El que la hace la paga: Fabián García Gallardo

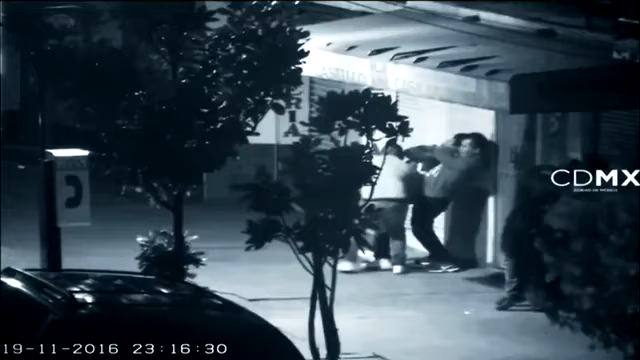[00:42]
Los ladrones son estos tres hombres, sus víctimas estos dos.
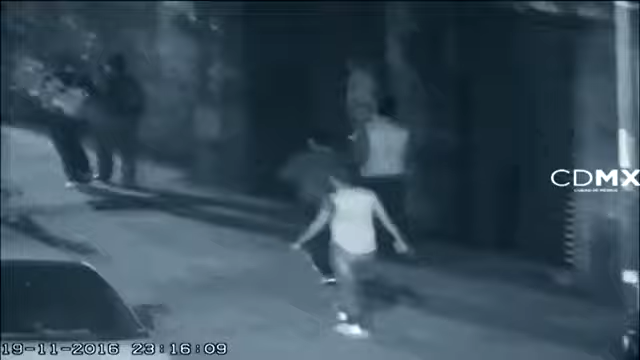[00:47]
Los delincuentes los acechan y los siguen. Observe la forma violenta en que los toman por el cuello para asaltarlos.
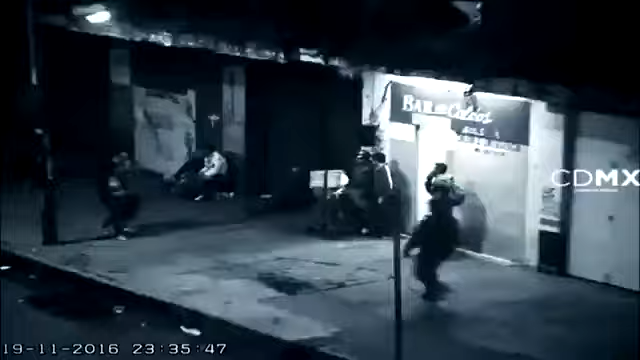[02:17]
El uniformado decide entrar por el ladrón y lo encara. Me acompaña de la manera más atenta, me acompaña a que lo podamos hacer de la otra manera, ¿no?